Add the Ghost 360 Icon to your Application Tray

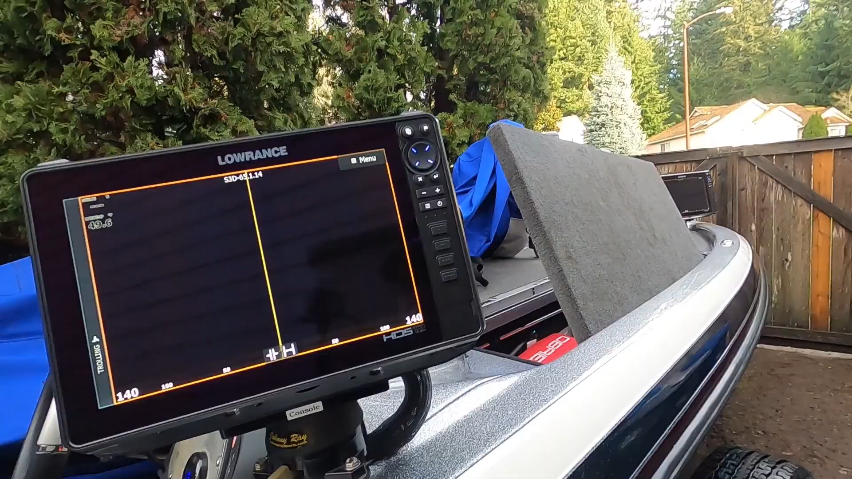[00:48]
now let's go to our pages go
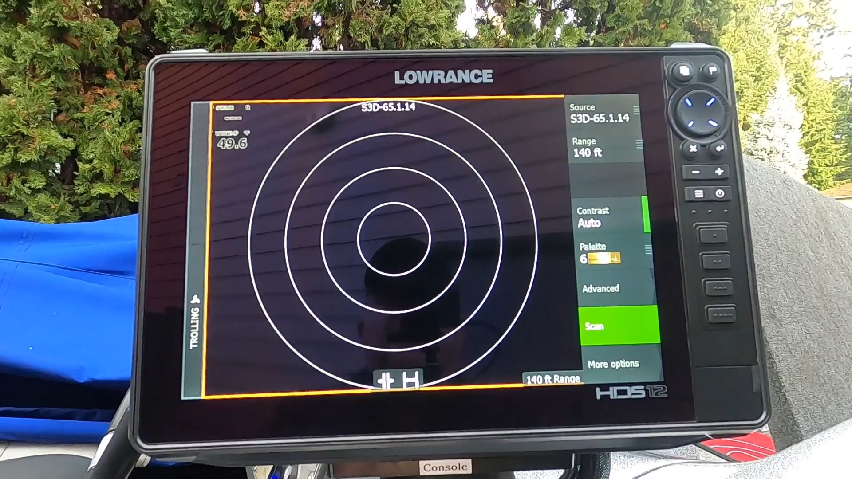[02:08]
that's what it's going to look like although I don't have the transducer in the water
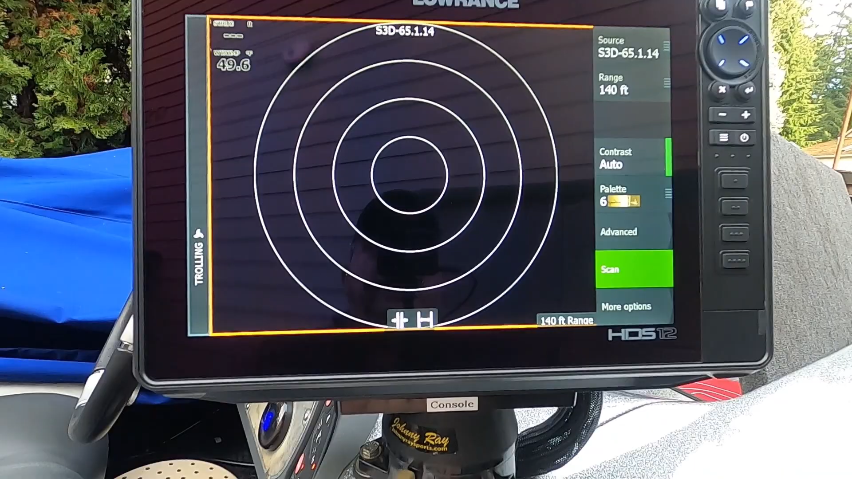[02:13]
and showing but that's going to be the basic screen outlay so